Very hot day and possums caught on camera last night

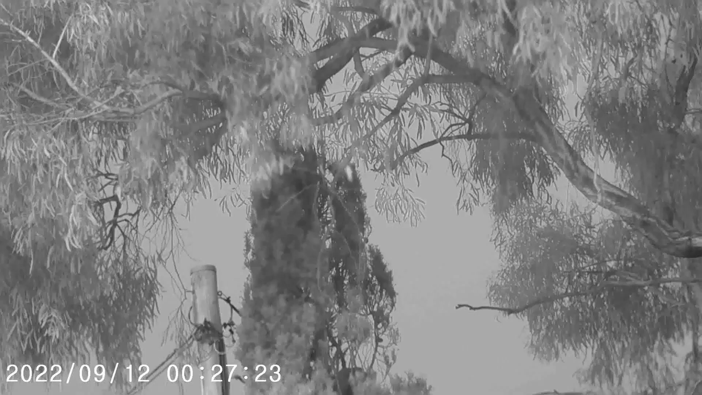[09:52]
This is good. So that must be, that's Mama.
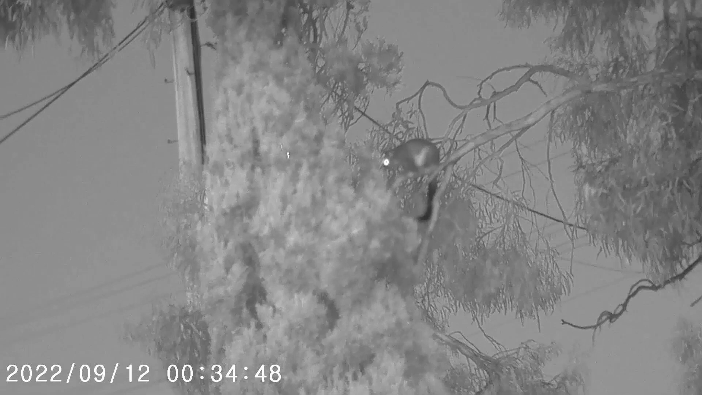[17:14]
Yeah, that one's in the tree, and just behind the leaves next to the little one. Oh well, that is really good. So right now, I got a whole lot of film I can do. This is cool. Oh well. Oh, don't go back in. Oh fuck. Come on.
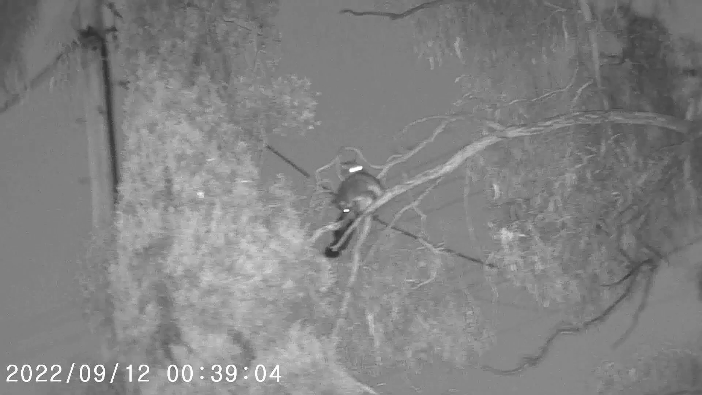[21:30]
if they are in front of me. I don't mind filming them, and there's fucking mosquitoes everywhere while I am feeling because they are biting, and I hate biting me. Oh well. The two young ones, beautiful. Yeah, I think this is a quiet night what I want. So if I was in the wilderness, I see